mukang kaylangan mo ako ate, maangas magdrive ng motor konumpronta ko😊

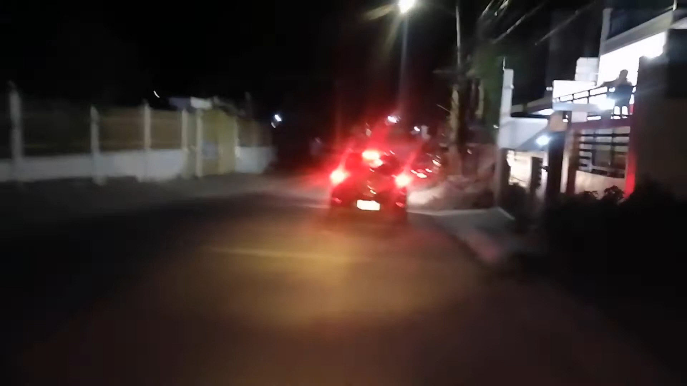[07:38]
Lubak-lubak yung daan dito guys sa amin. Sobrang lubak.
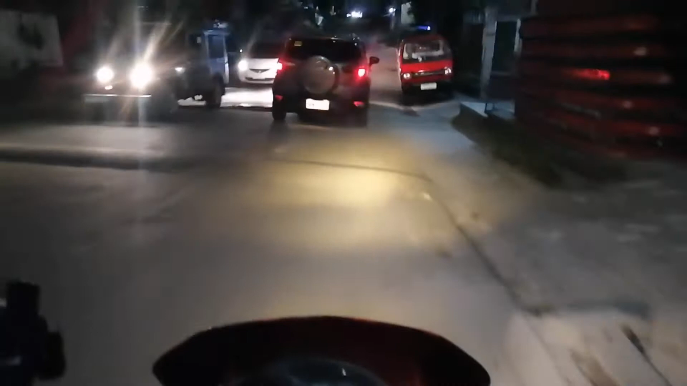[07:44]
May sementado naman siya, kaso lang yung semento niya is sira-sira na, crack na. At saka ang daming hams. Ah, tuloy dyan guys.
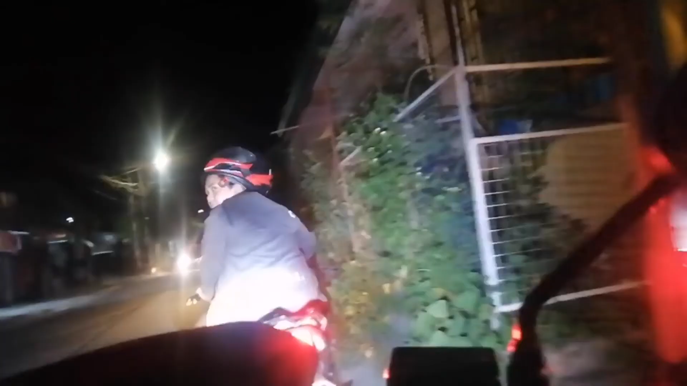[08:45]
Sama tumingin. Kita nyo guys, sama tumingin